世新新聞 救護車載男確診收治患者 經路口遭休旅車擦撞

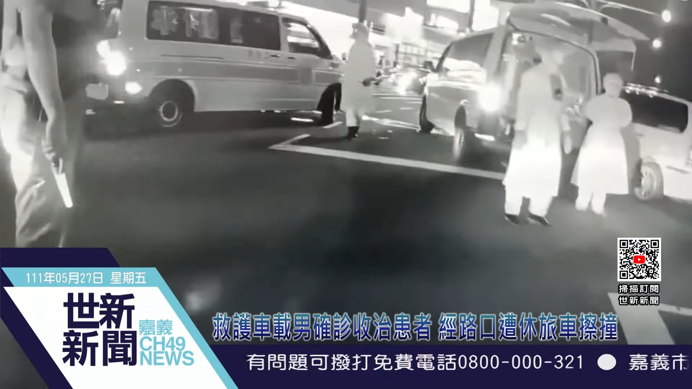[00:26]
日前一台載上菜檢陽四男主的救護車在經過破爐路里段要準備通過路口時不